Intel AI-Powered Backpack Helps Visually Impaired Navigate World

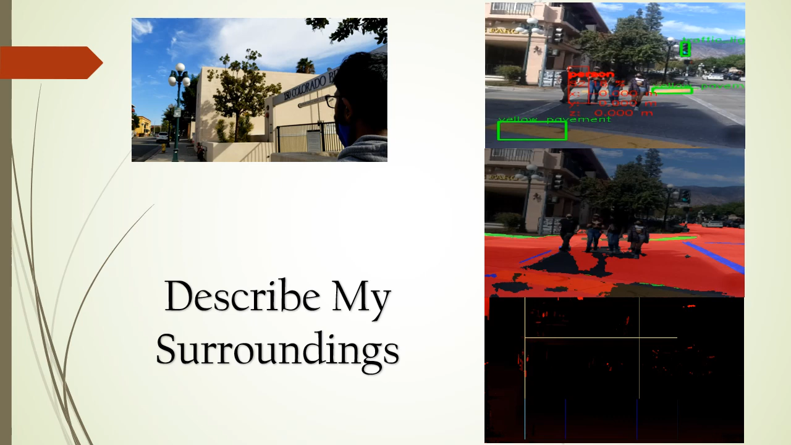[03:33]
Yellow pavement, 10 o'clock, person, 11 o'clock, traffic light, 2 o'clock.
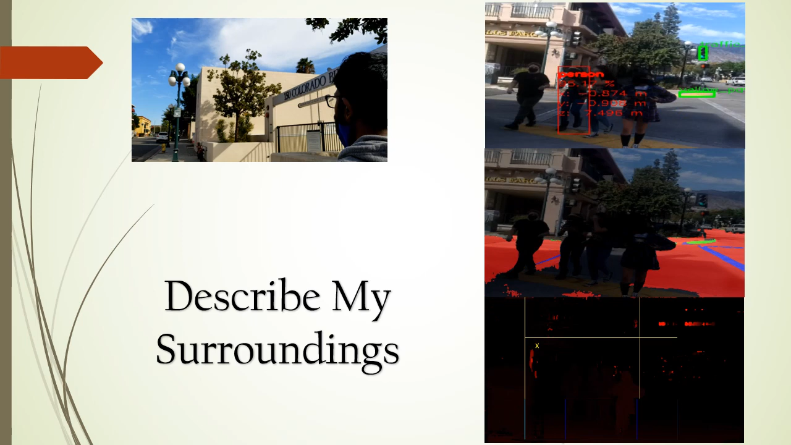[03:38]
Yellow pavement, 1 o'clock, traffic light, 2 o'clock.
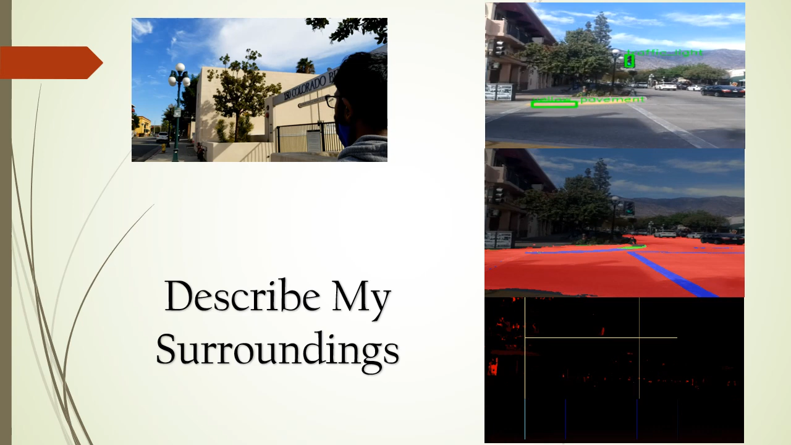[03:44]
Yellow pavement, 1, traffic light, 11 o'clock.
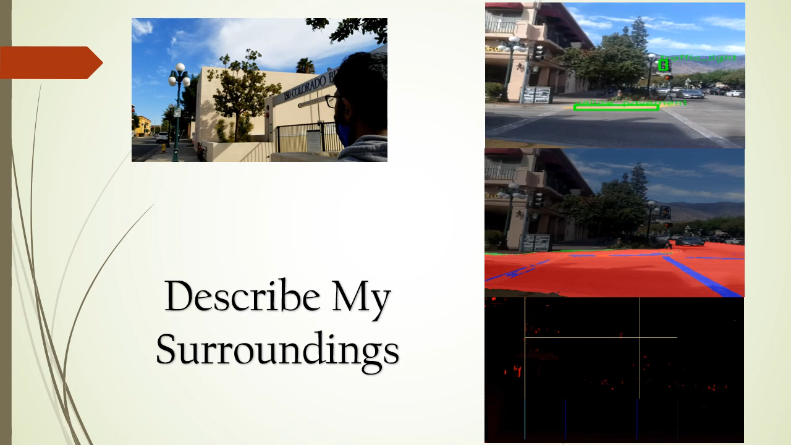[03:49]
Traffic light, 11 o'clock, car, 2 o'clock.